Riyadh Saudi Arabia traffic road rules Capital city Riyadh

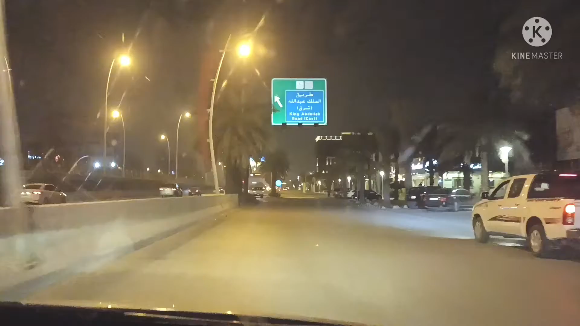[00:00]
موسیقی یہ کینگ عبداللہ روڈ ہے یہاں کی لائٹنگ کتنی خوبصورہ لائٹنگ ہے کتنی جبردست لائٹنگ ہے سائد ہو سکتا ہے کہ انڈیا میں کس بڑے
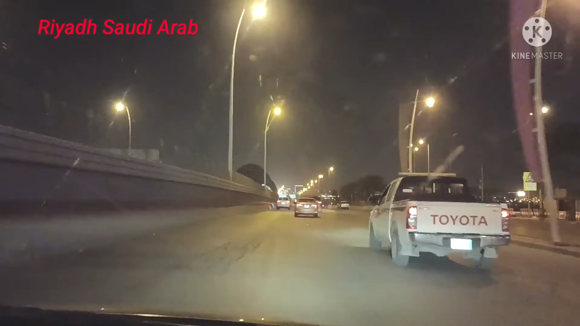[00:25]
بڑے سہر میں ہی ملے ہر سہر میں تو مملا امپوسیبل ہے اتنی لائٹنگ صحیح کہہ رہا ہوں نا
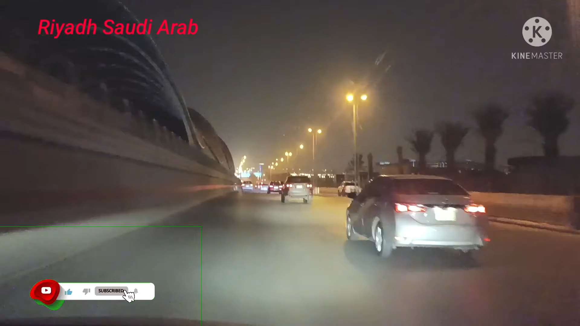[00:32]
ترافیک کا سسٹم روڈ کا سسٹم کتنا خوبصورت ہے ہمارے آپ بہت کم دیکھنے ملتا ہے سسٹم بڑے بڑے سہروں ممبئی دلی کولکاتا چننے مدراس بڑے بڑے سہروں تو مل سکتا ہے لیکن اور نہیں مل سکتا کہ کہیں بھی کوئی ہرن نہیں مار رہا ہے کوئی لائٹ نہیں مار رہا کوئی overtake نہیں کر رہا
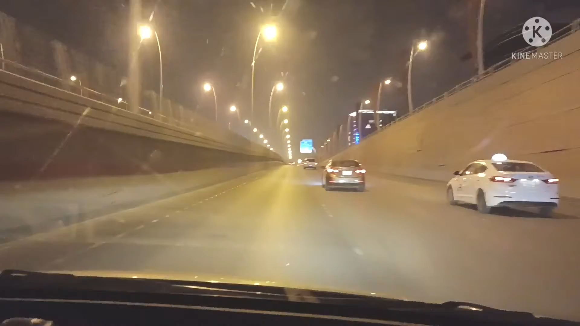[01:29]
اور لیپ سائیڈ میں جو دیکھ رہا ہے آپ کو یہ میٹرو کا لائن ہے ابھی میٹرو یہاں چالوں نہیں ہوئی خیر لیکن ابھی تیار ہو گیا پورا کمپلیٹ ہو گیا ہے ہم لوگ ابھی ہمرا مول کی طرف جا رہے ہیں دیکھو ہم لوگ ہماری ہماری گاڑی